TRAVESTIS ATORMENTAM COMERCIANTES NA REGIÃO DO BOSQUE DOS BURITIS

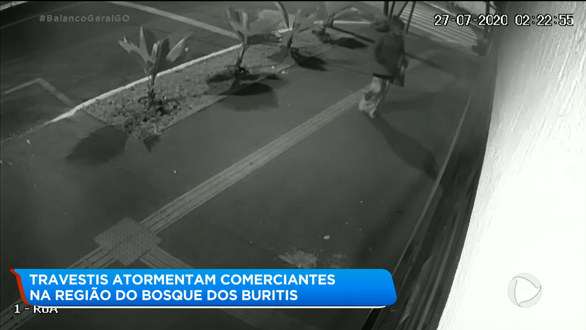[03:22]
Veja que às duas horas e vinte e dois minutos da madrugada, uma travesti se aproximou do restaurante. Observou e viu que não tinha vigia. Em seguida, ela jogou uma pedra para quebrar o vidro. Depois de quebrar a vidraça, ela foi embora. Minutos depois, a travesti retornou e entrou no restaurante.
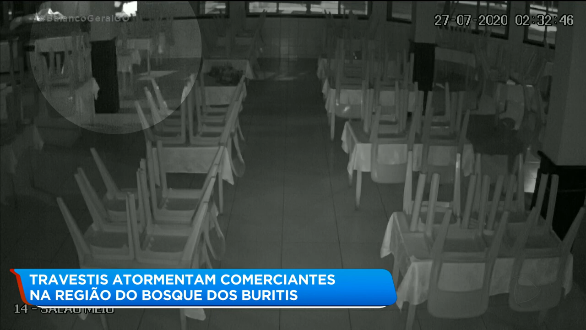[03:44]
Veja no alto do vídeo o momento em que ela pulou a janela. Na cozinha, uma câmera registrou essa travesti com blusa clara, observando os armários e, em seguida, recolhendo as facas.
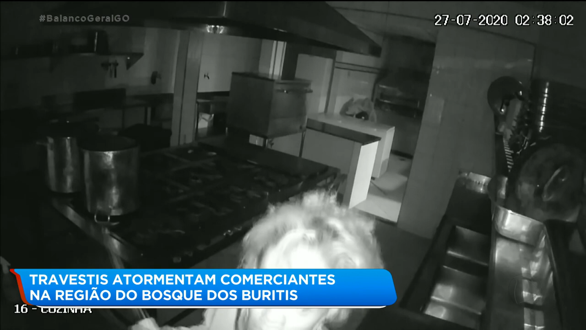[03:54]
Essa outra travesti de blusa preta foi para o caixa. Pegou uma caixa plástica e colocou picolés, balas e chicletes.
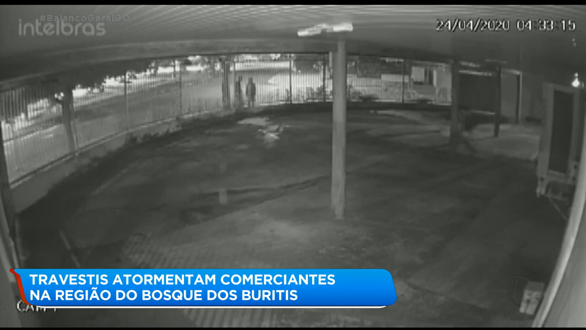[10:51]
Enquanto dois bandidos tentam quebrar a grade, o comparsa sai carregando uma TV. Veja que eles passam a TV pela grade e fogem pela calçada. Um outro bandido entra e chega a se deitar no chão, quando viu um movimento de carros do lado de fora. Veja que outros dois criminosos pulam a grade do lado direito. Em seguida, mais um criminoso sai carregando outra TV, que também foi retirada pela grade. Essa outra imagem mostra os bandidos saindo pelo telhado.